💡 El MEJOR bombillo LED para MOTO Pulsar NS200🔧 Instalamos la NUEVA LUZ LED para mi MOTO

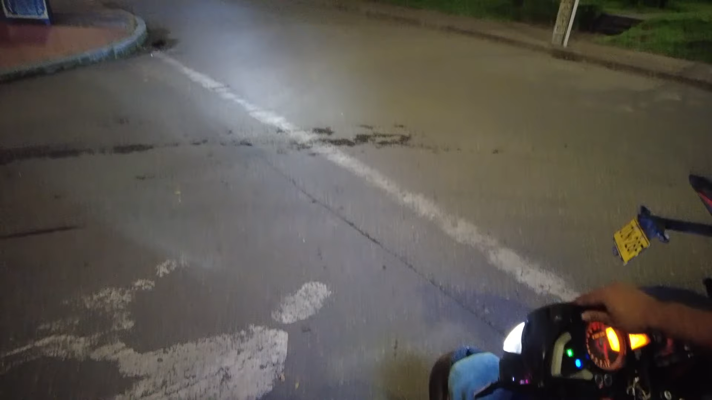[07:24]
Porque, mira, allá se ven las bajas. ¿Si las ves? Allá al fondo en el andel. ¿Qué sería más o menos allá arribita?
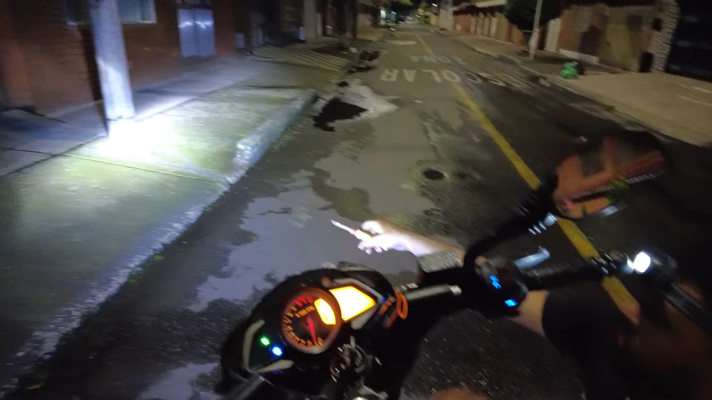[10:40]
¿Sí ves? Listo. Vean ahí cómo está. Listo. Vean ahí ya se estaba graduando. Ahí se estaba bajando. Entonces lo que tenemos que hacer... Vean que ahí se está subiendo.
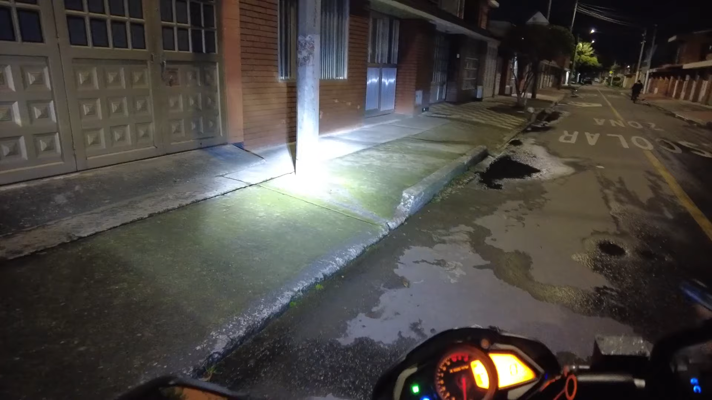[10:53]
Listo. Vamos a verlo.
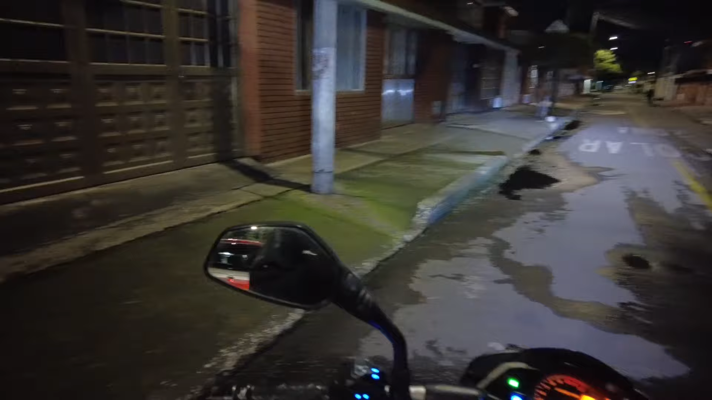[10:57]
Listo, vean. Ahí es mucho mejor. Ahí tengo un mejor enfoque al piso. ¿Sí? Y ya en altas.
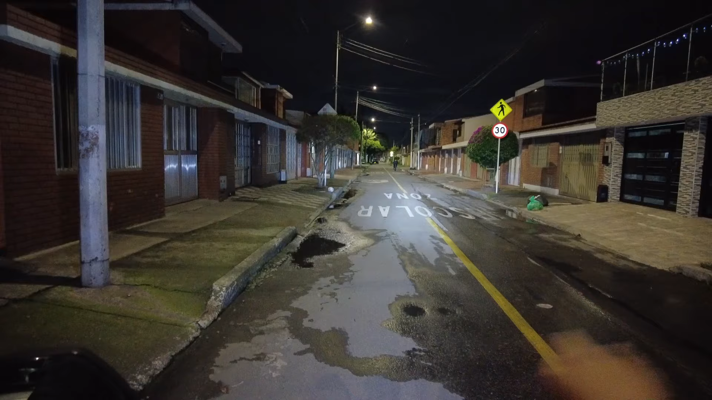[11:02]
Uy, vean. A mayor profundidad. Es que acá con este ángulo de la cámara, lastima que ustedes no lo pueden ver. Vamos a ver si se alcanza a ver allá al fondo la señal de tránsito donde está. Donde va el ciclista. Vean si ven cómo alcanza a alumbrar allá. No, no está de lado. Déjalo más centrado. Ahí.
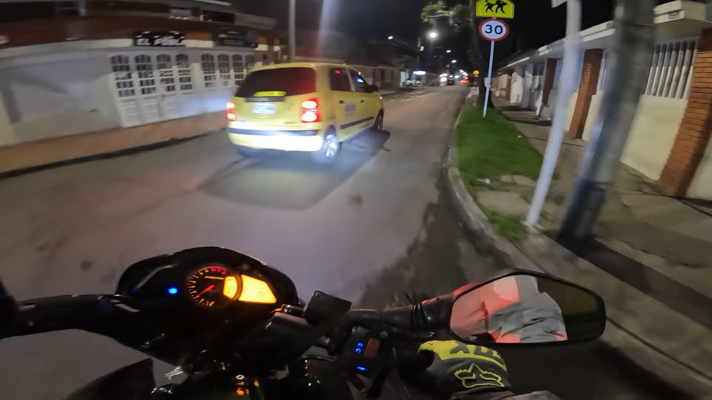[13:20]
Pero así nomás en esa primera cuadra sí se nota el cambio. Ahí voy con las luces normalitas.
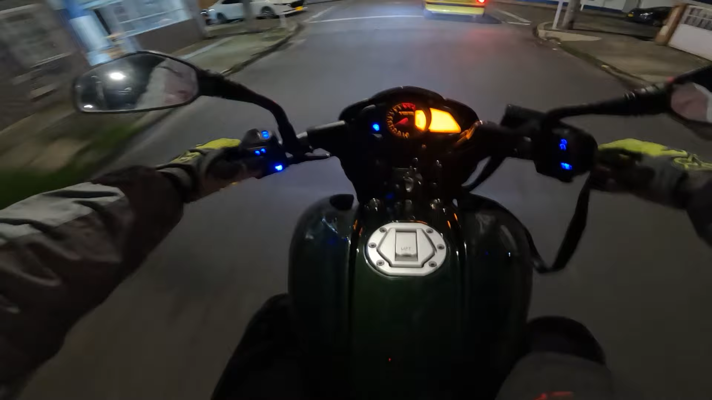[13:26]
Vamos con luces bajas. Y sí, se ve bien.
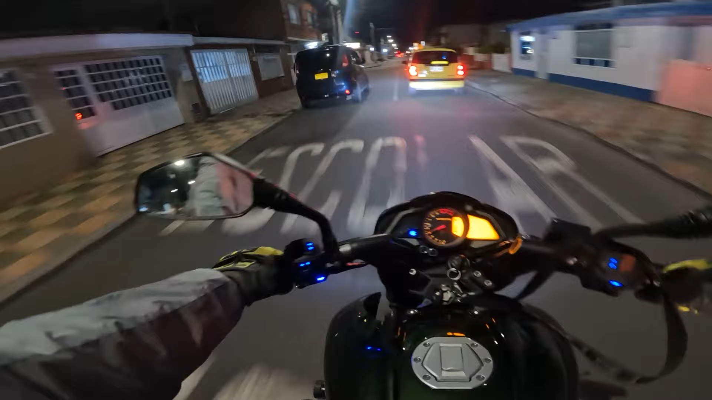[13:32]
Pues digamos que acá no afecta mucho porque estoy como en un barrio que está iluminado. Entonces no me hace falta. Pero ahorita que tome la boya acá, sí puede que necesite más luz. Vean cómo se ve la iluminación acá.
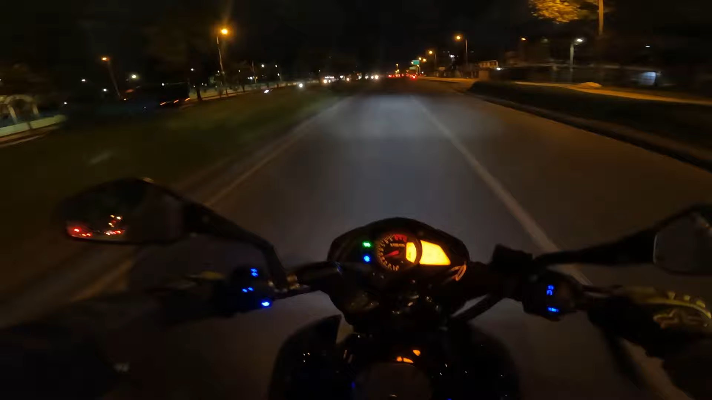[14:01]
Les recuerdo que este bombillo lo compré en Tubo de Galette, una tienda especializada en productos LED para que ustedes puedan mejorar la iluminación de sus vehículos. Toda la información de la tienda se las voy a dejar en la descripción.
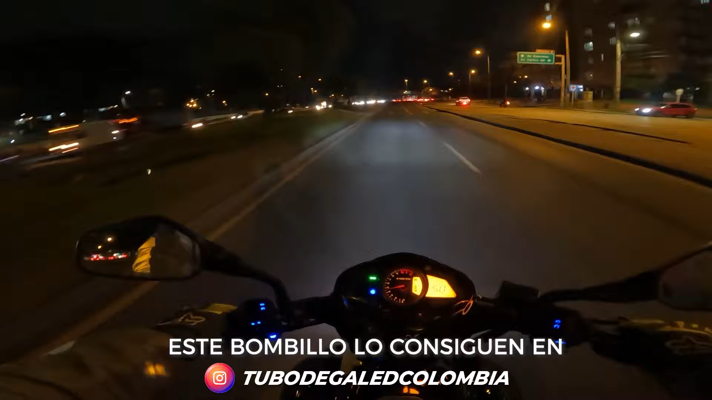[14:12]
Bueno muchachos, ya he probado la luz y la verdad sí mejoró bastante a cómo estaba. Pero ya vi otra necesidad que tengo.
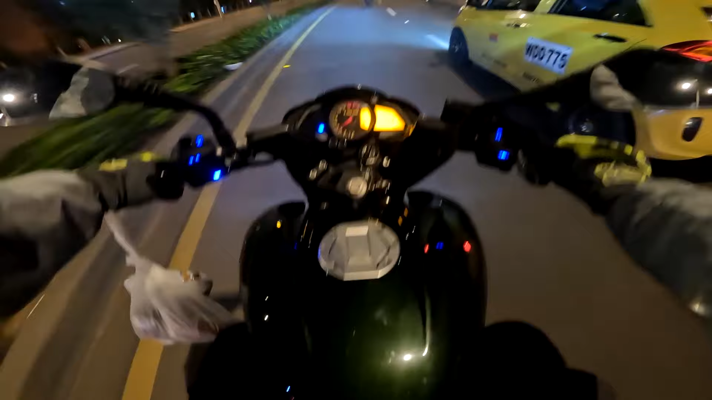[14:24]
Y es que a la distancia tengo buena iluminación. Pero acá cerquita siento que se puede mejorar. Entonces yo creo que sí va a hacer falta ponerle las exploradoras. Ya tengo buena proyección a lo lejos.
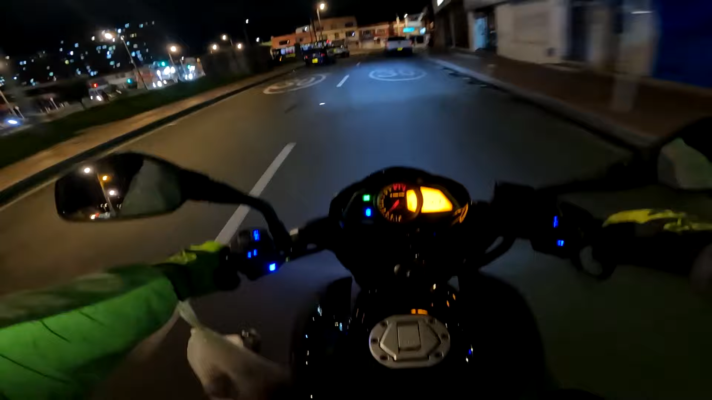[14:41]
Ya es reforzado lo cercano y lo cercano lo podríamos hacer con unas buenas exploradoras. Que queden bien escondidas, bien sutiles. Entonces yo creo que esa va a ser la siguiente modificación para mejorar el sistema de luz,